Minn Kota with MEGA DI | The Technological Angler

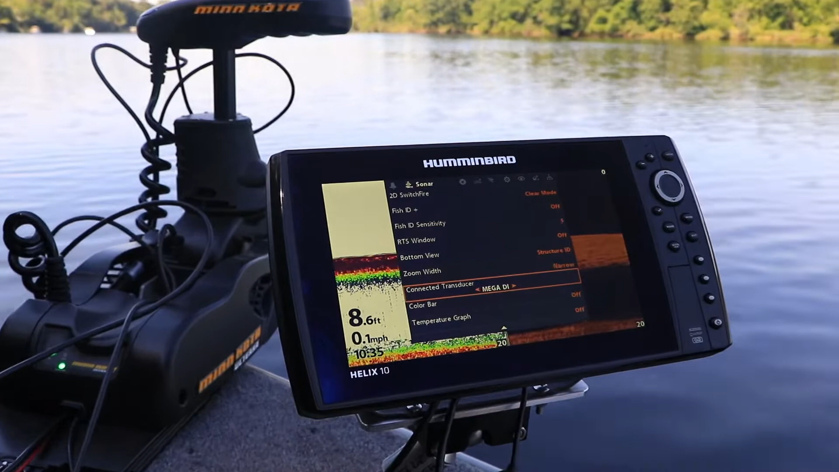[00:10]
On screen: depth 8.6 ft, speed 0.1 mph
with fully integrated mega down-imaging transducers. High-frequency down-imaging displays a picture-like image of whatever happens to be beneath the transducer.
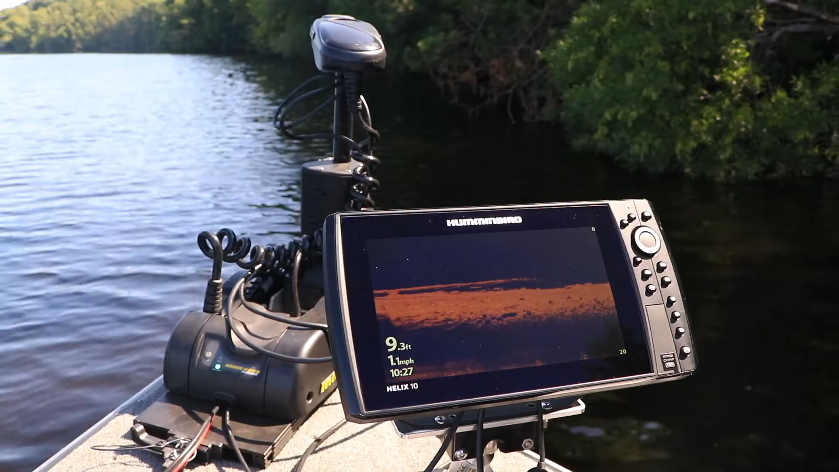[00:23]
On screen: depth 9.3 ft, speed 1.1 mph
With down-imaging, there's absolutely no guesswork. Rocks look like rocks, and weeds look like weeds. The bright white spots?
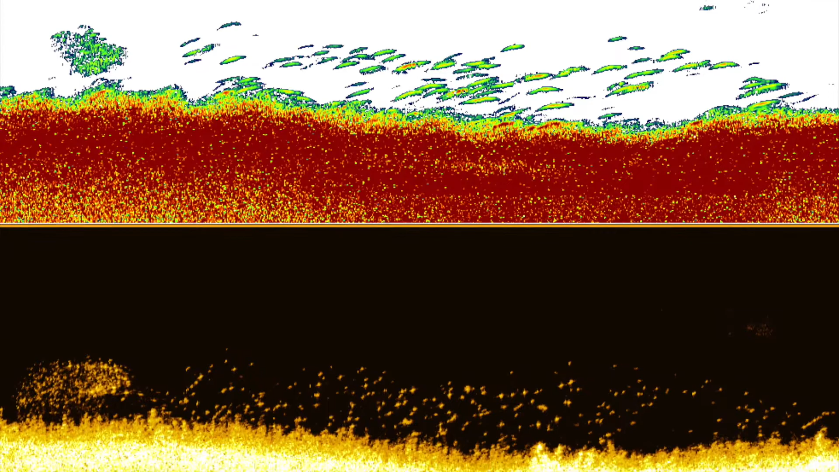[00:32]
Well, those are fish. And the big bright white spots, well, those are the ones we're all looking for.
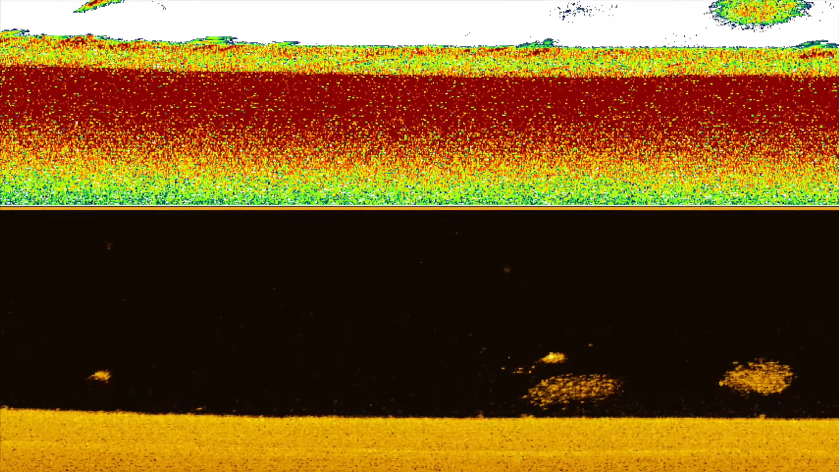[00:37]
And when it comes to the mega-imaging frequency, well,
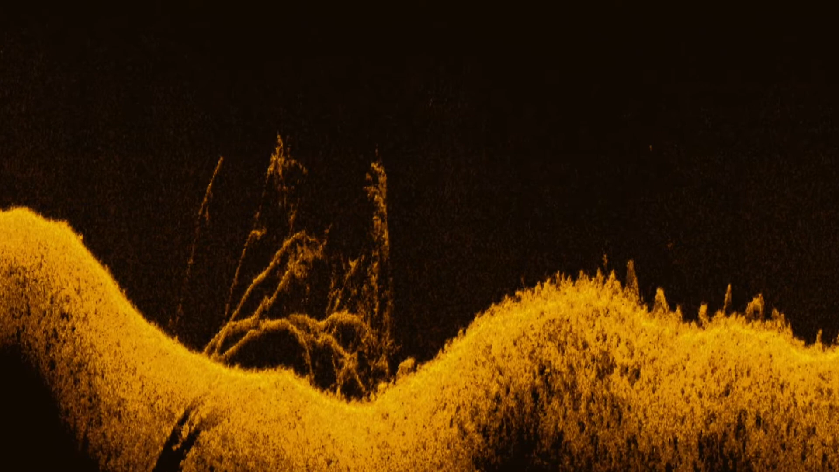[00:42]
that gives me the clearest, highest resolution, easiest to interpret image available.
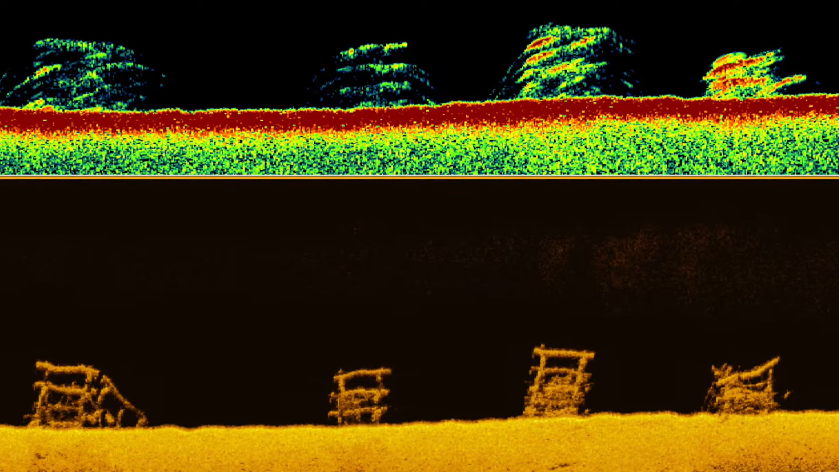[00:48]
By engineering the mega down-imaging transducer right into the trolling motor,
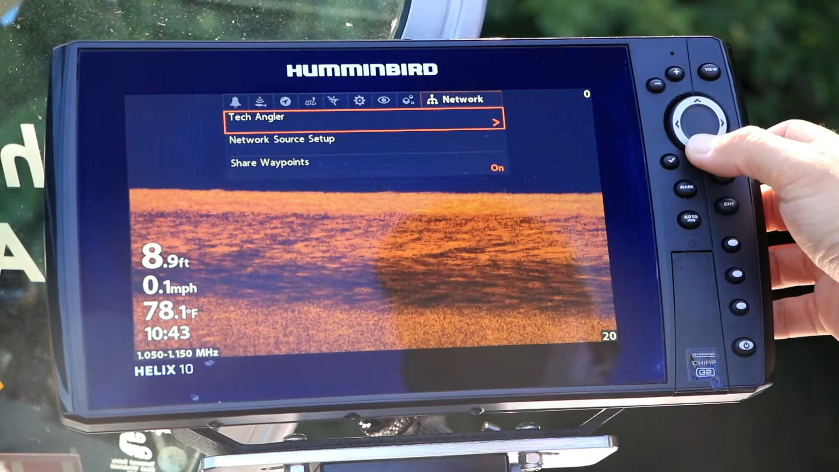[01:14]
On screen: depth 8.9 ft, water 78.1°F, speed 0.1 mph
Connection to my one-boat network is seamless, with the trolling motor and the fish finders working together in perfect harmony.